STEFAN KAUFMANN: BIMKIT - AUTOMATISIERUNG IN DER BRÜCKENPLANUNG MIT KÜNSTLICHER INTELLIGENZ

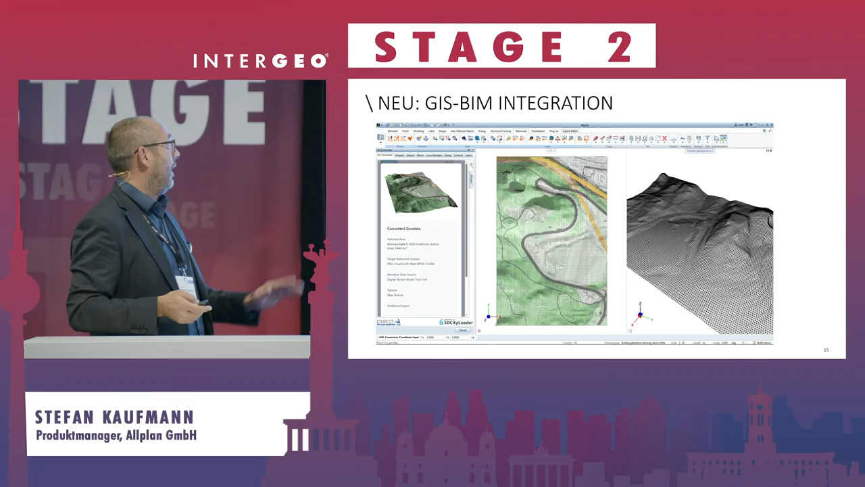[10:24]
Da geht ein Fenster auf, Sie suchen sich die Location raus und bekommen alle verfügbaren Open GIS Daten einfach reingeliefert und haben jetzt schon ein gutes Planungsmodell. Genau. Und das ist eben das, was wir mit BIMKit hier machen, mit Corefin, wo wir uns überlegen, okay,